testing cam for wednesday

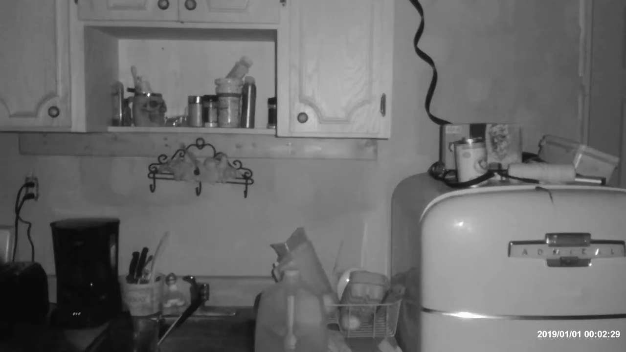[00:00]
All right, here we go. So this is the night camera and I'm holding the light in my hand here.
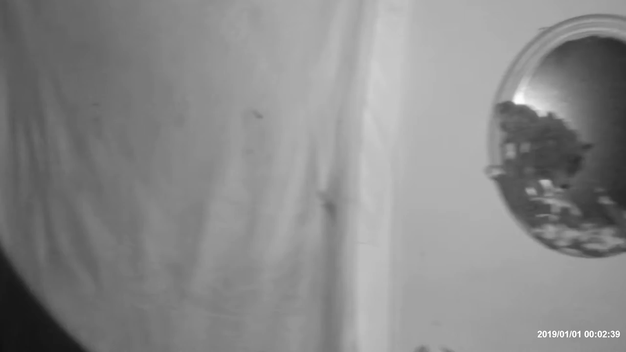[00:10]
It's working really good. And if I shut off the light, this is what I'm seeing.
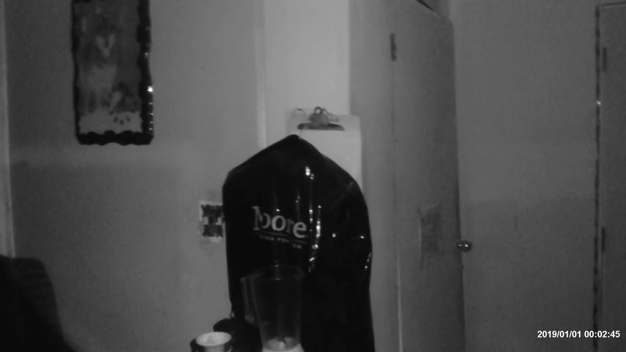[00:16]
Just so you know.
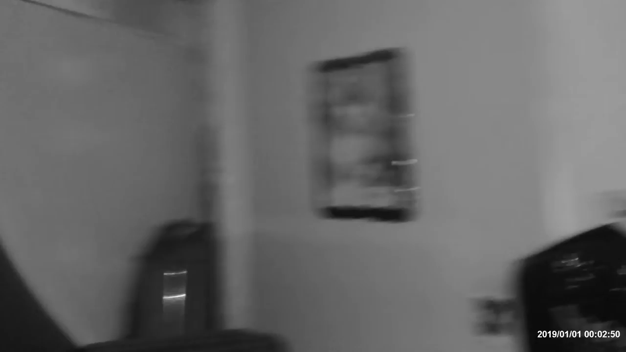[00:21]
There's the good room for my stuff up there.
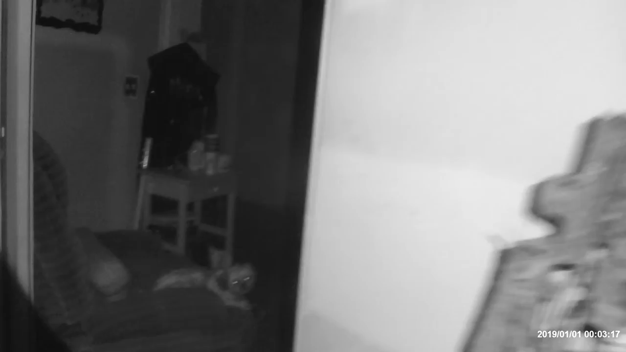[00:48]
I have to check that out too because last time I think it was operator's mistake that it didn't work. So I'm hoping that it will work this time. There's my cougar. This is the, I don't know what it looks like in night vision.